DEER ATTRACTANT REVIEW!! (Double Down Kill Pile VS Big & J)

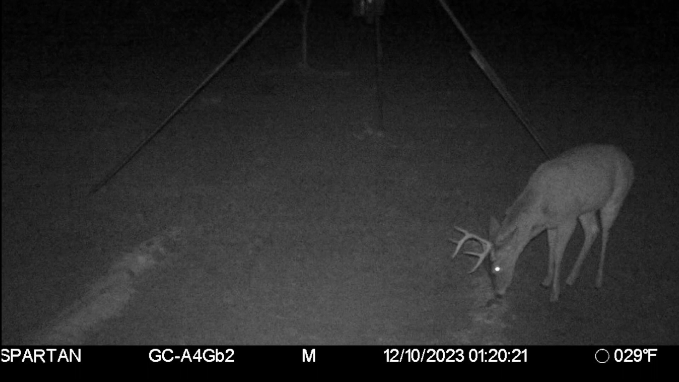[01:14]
big and j then we've got a doe on the big and j
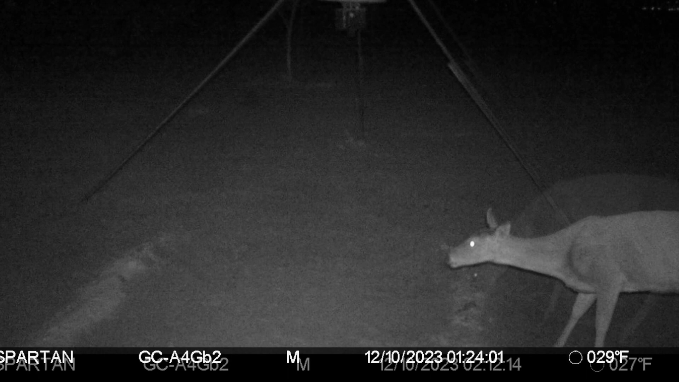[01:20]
picture of the same doe eaten at the big and j now we have a buck at the double down looks like the same pick of the duck of the buck eating double down then we have some does on the double down
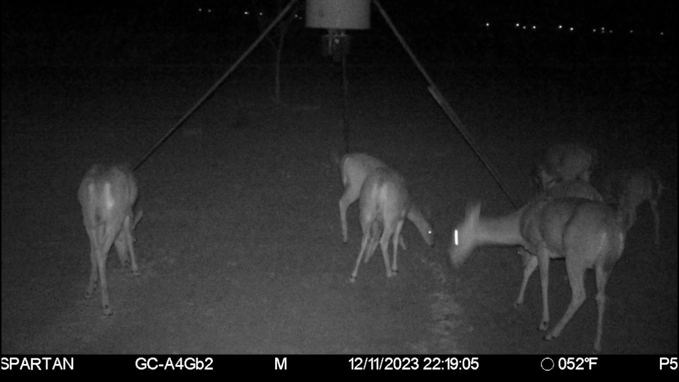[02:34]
got a decent buck in there eating on the fourth day for the double down double down that same buck moves over and eats a little bit from the uh big and j got deer feeding from both the big and j and the double down and then here on the fifth day we've got a pretty decent buck on the uh the uh big and j
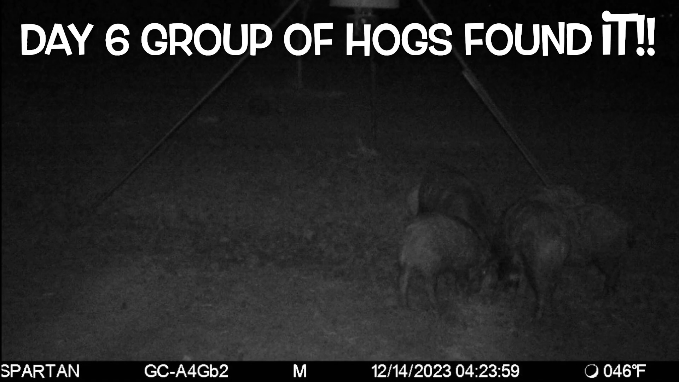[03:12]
and then finally on uh day six of the group of hogs plus a little bit of moisture we had fall came in and pretty much decimated it well folks the results are in with the double down i had uh